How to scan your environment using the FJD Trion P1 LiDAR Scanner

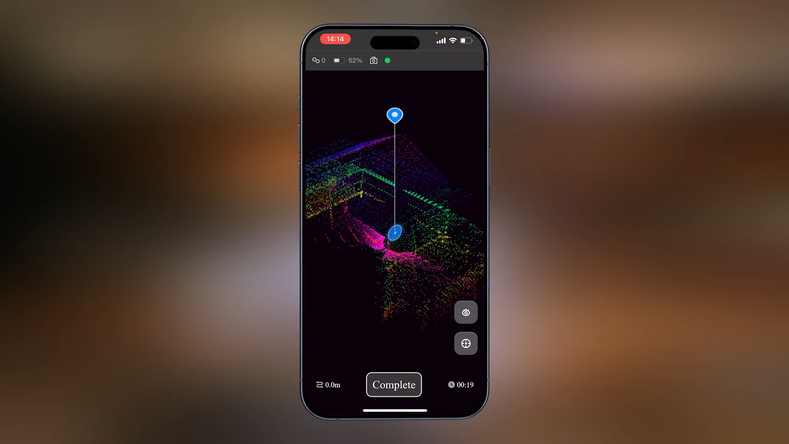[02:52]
That means that the video is in progress. So for the auditorium, we're going to start on the inside, where there's normally the most features.
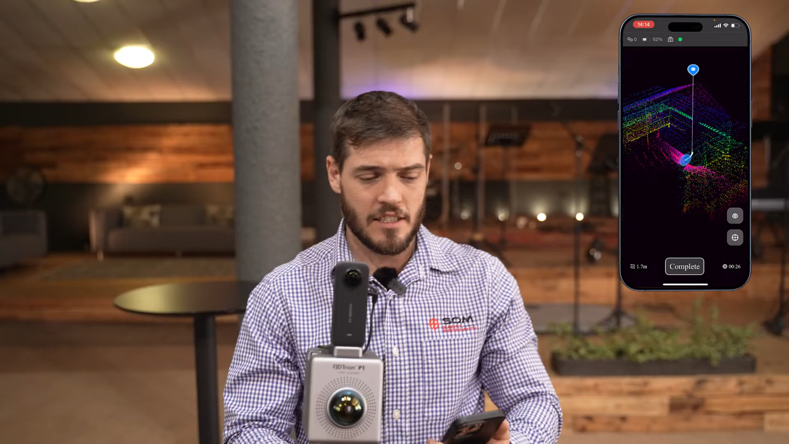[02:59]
So we're going to walk between the chairs. OK, I'm going to get to the middle. The range is about 40 meters, so we know we are receiving enough range.
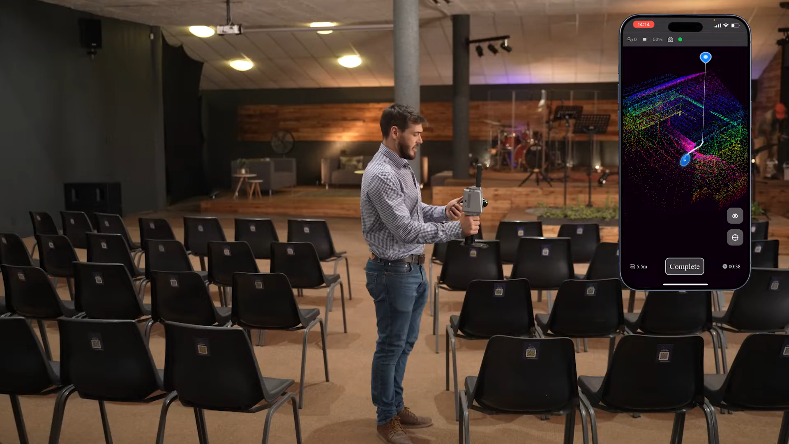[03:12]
So I'm going to make a 360 turn.
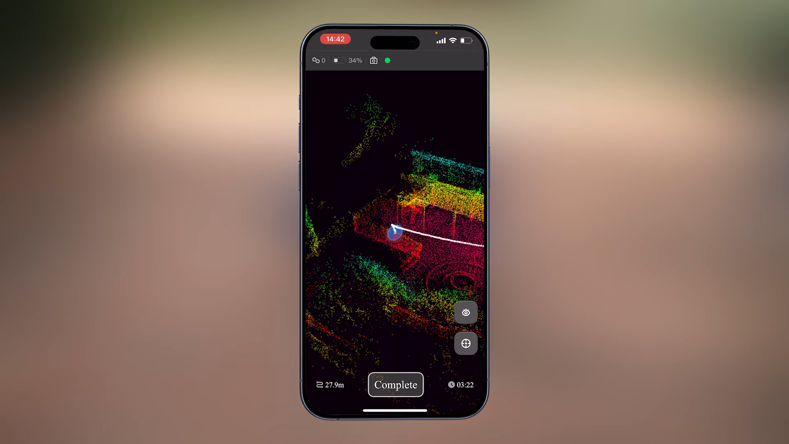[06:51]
And then on your screen, you see the target or the crosshair button. You press it and you say collect control point. And that you will do with each GCP. Once you've collected it, you can pick up again and continue with your scan.